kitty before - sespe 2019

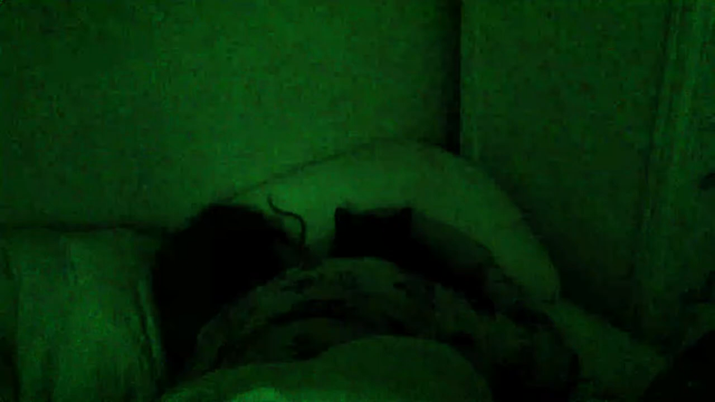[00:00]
This is so wholesome. And cute. And you can't see Zoe at all in this.